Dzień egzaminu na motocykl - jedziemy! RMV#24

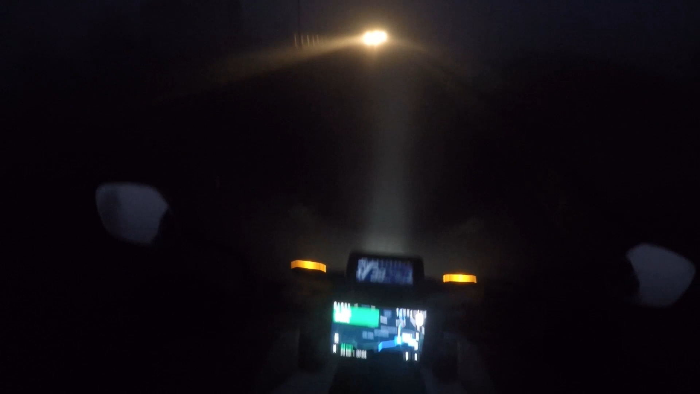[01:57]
Wodą Serio Zachodzi wodą Normalnie co 3 sekundy Taką gęstą wiesz Mgłą na szybie O god